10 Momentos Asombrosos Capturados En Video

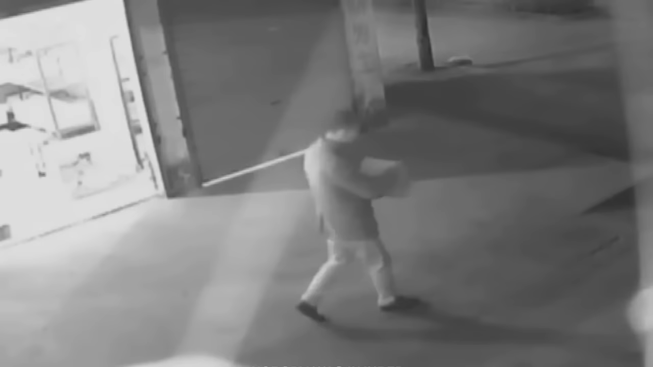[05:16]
Ahí lo tenemos a Lee, entrando y comprando los fuegos artificiales.